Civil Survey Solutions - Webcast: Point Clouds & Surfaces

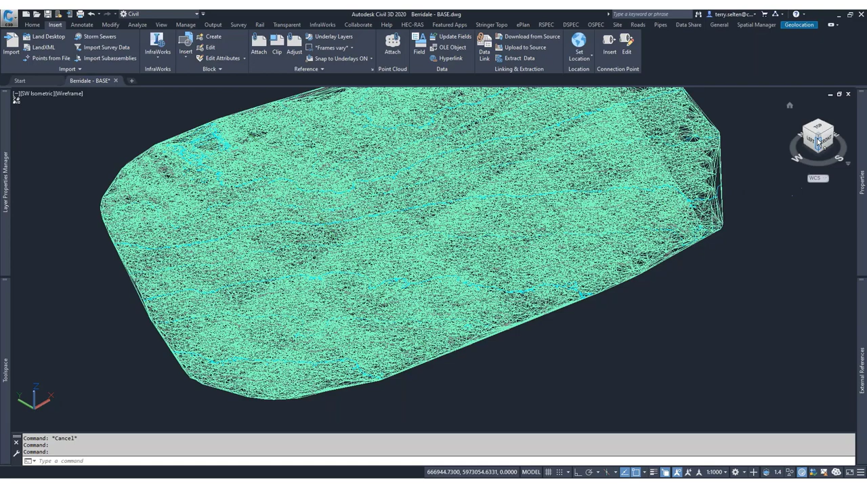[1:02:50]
Differences. In interpolation. I don't really see that we've got that. I think it's pretty close. If I'm honest with you. I know Terry. You're pretty familiar with this data set.
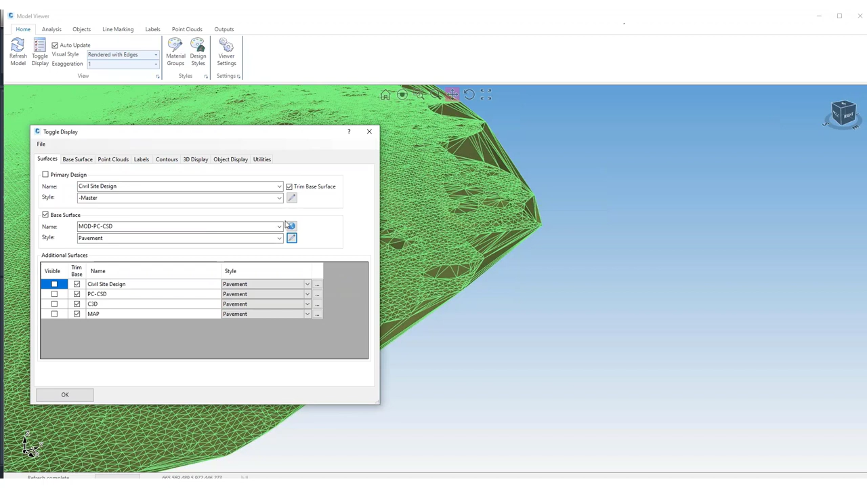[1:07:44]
I think. The only other one. Actually. Sorry. Just in regards. To classification. A couple of people. Asked this. Is there any way. Of changing. The classification. Of the data. You receive. And I guess. The overall.
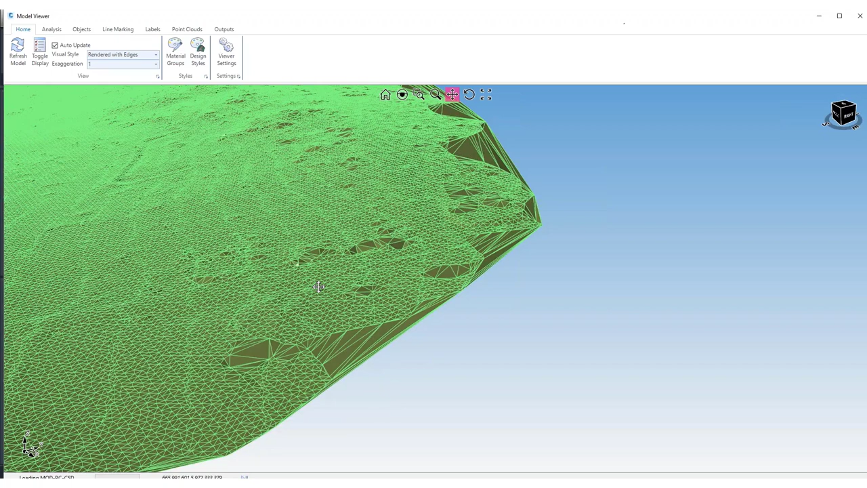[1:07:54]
The answer to that. Is no. The classification. Is cemented. Into.
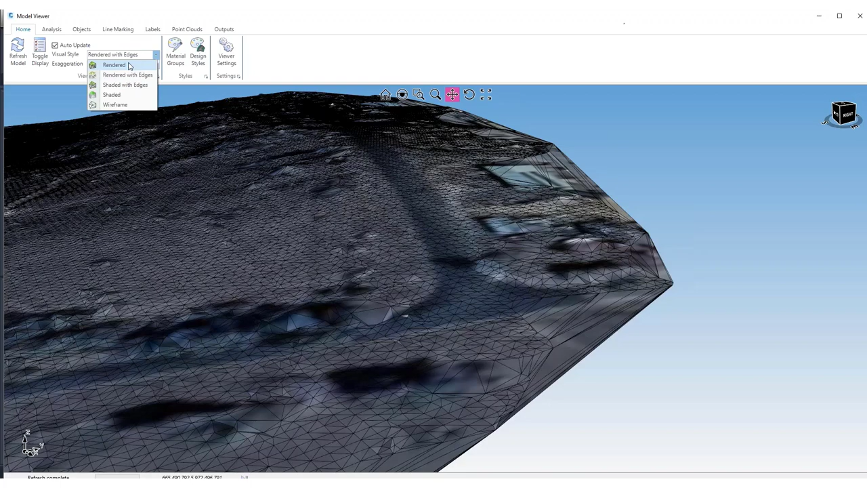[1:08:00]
The LAS file. That you're provided. With in the first place. So. Once you receive. That. You may find. That there is zero. Classification. And unfortunately. There's not much. That you can do.
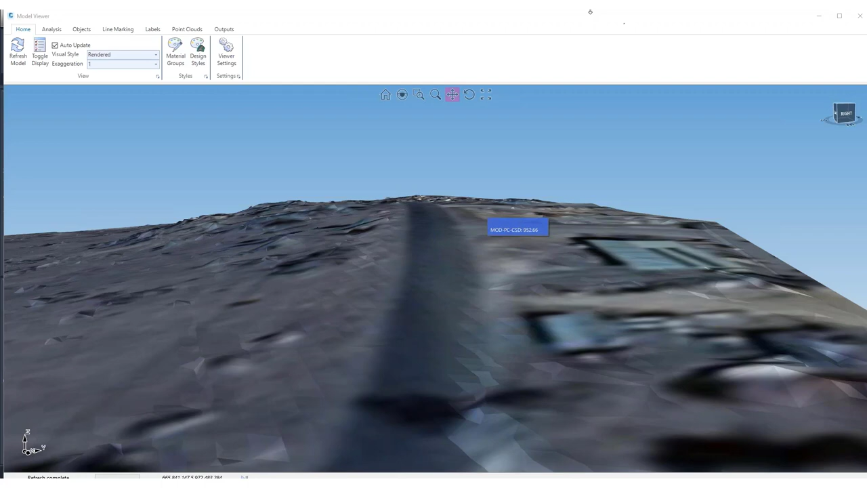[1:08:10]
About that. Post. When you receive. That data. Terry. Any other. Any other points. To raise. I was going to say. Yeah. This is. Just while you were. Describing the process. I was doing it. You can. Create a modified. Or a simplified. Surface. And as JT says. It. It simplifies. The surface. But it doesn't overwrite.